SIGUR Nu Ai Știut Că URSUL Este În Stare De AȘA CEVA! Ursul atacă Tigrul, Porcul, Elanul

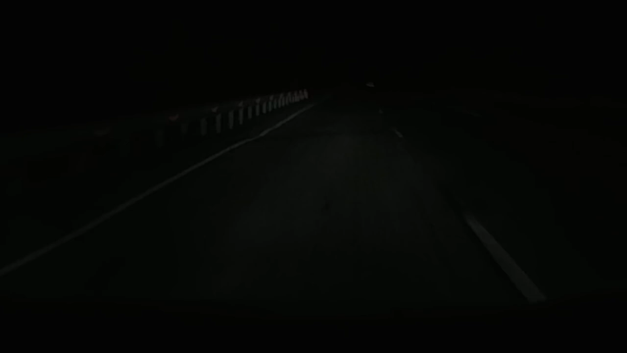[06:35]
Încă un moment de genul acesta a fost înregistrat pe o cameră auto cu Night Vision.
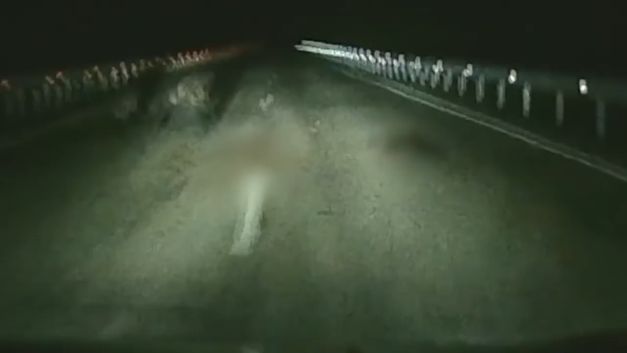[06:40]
O femeie care își proteja puiul s-a aruncat pe capota mașinii.
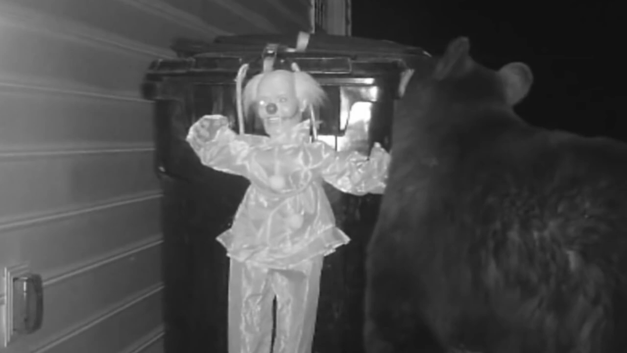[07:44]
Oamenii au decis să-i dea o lecție ursului care în fiecare noapte scotocea în coșul lor de gunoi.